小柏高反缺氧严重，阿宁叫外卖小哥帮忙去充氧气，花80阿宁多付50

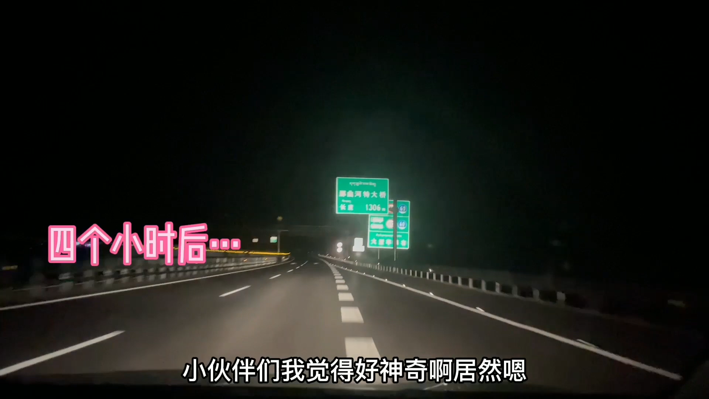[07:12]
纳曲这边纳曲到拉萨已经开通了高速了还是精脏高速精脏高速精脏高速哈哈哈以后慢慢的一定会全线开通的
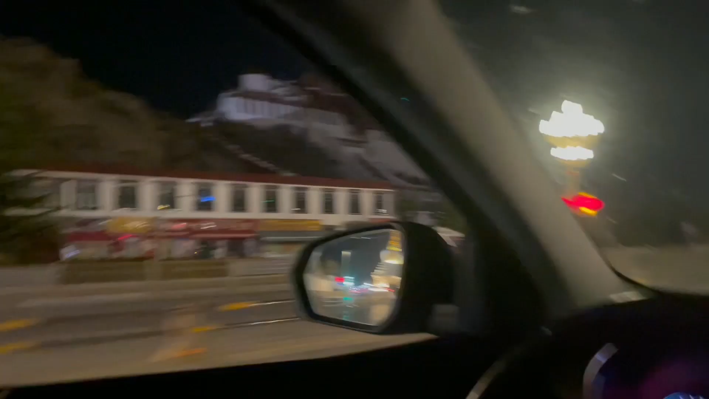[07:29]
太厉害了在红绿灯路口右转我们终于到拉萨了然后我的左手边看